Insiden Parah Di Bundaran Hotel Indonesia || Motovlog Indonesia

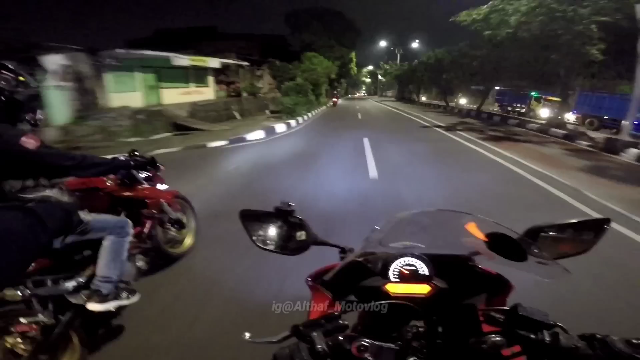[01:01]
Pelan-pelan. Biar aku di depan. Biar aku di depan. Kan bingung dia kalau di depan. Biarin yang nyari jalan.
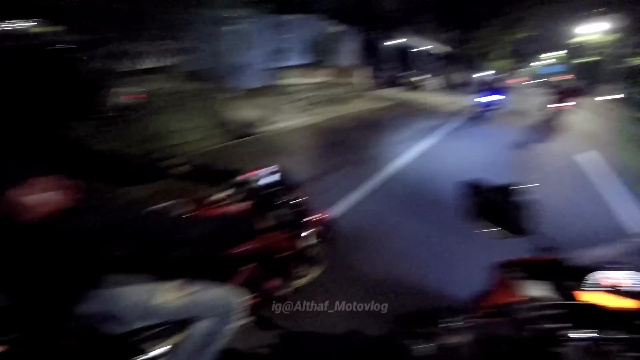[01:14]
Biarin jadi imam. Iya, biarin.
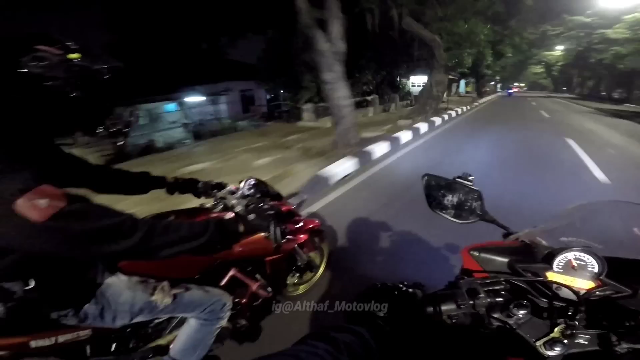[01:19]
Mau belok apa kiri dia? Mau lurus apa kiri dia? Ya bingung dia.
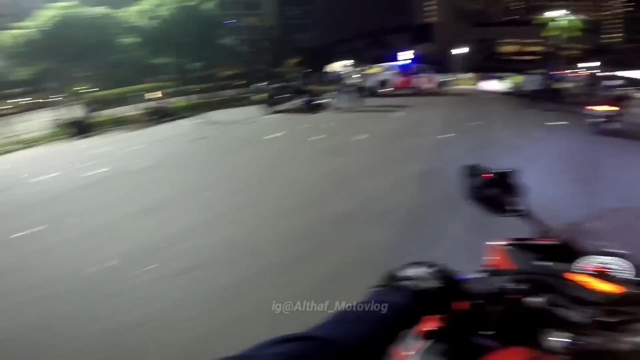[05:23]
Innalillahi. Bisa dah. Kenapa bang itu bang? Kok bisa begitu sih?
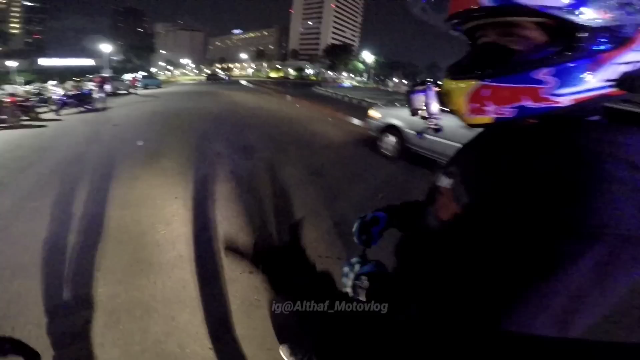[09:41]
Orang 6 ini 6 motor ya? Hah? Itu mobil dari sono kencang nyeret. Iya, nyeret. Nabrak ini tengah-tengah itu katanya. Sering banget itu mobilnya buruk ke dalam juga. Soalnya nggak ada lampunya sih.